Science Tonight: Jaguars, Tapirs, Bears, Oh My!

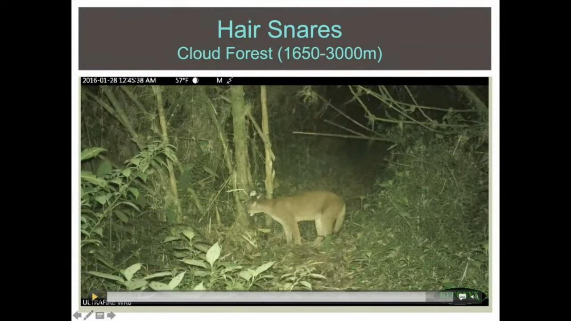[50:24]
So, this cat's definitely interested, this puma. and we use a variety of scents like bobcat lure and so on and we got them coming to the traps